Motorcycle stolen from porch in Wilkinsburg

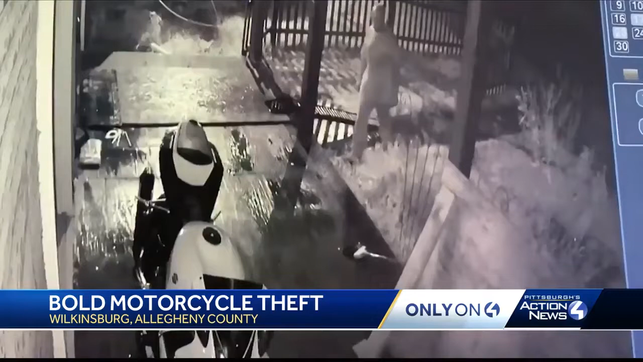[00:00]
Thomas Thompson's surveillance video shows one man approaching the motorcycle before going to get some help. Eventually, two men wheeled the bike off the porch and down the street.